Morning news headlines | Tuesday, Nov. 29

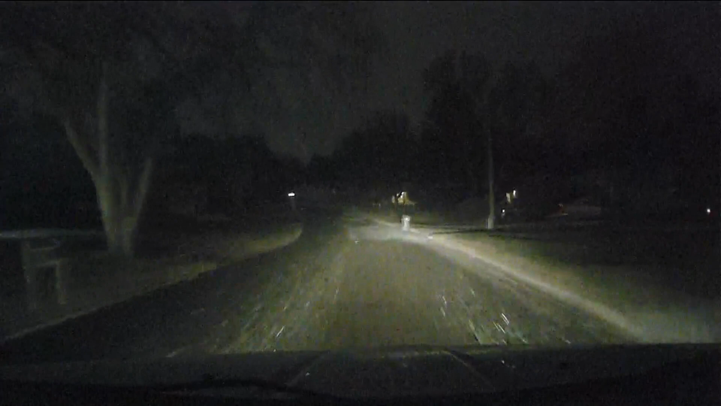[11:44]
And here's a live look from Mobile 11 over in the western suburbs. You can see snow really coming down. So take it slow. We've been saying it all morning long if you have anywhere to be. And don't go away in three minutes.